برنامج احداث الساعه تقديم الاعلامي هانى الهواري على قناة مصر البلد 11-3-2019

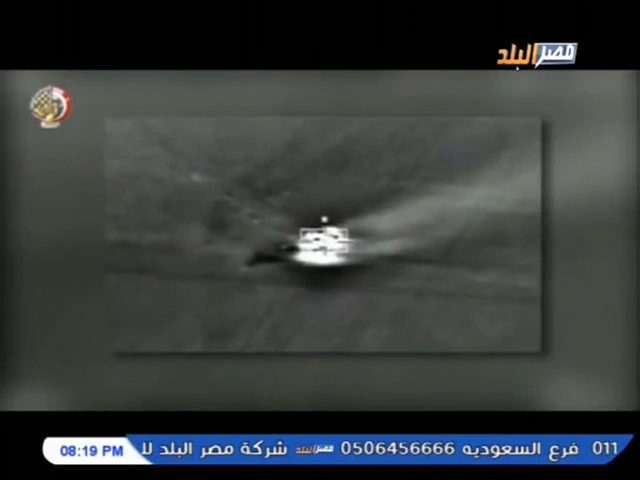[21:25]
وعلى الاتجاه الجنوبي تم استهداف وتدمير 17 عربة تستخدم في أعمال التهريب
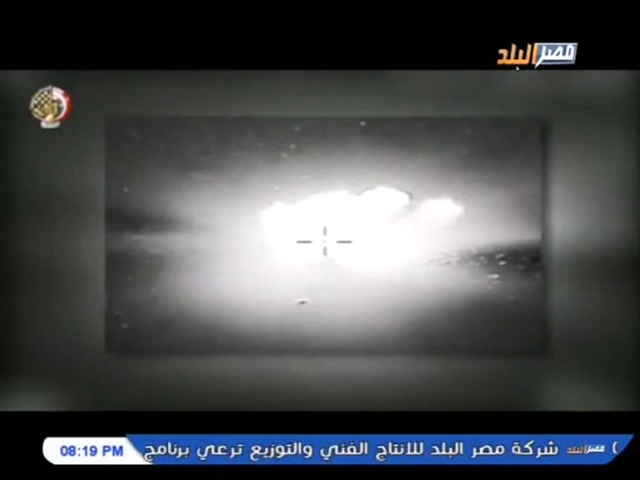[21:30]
عبر الحدود، كما تم استهداف 10 عربات ووكر للعناصر الإرهابية على الاتجاه الغربي.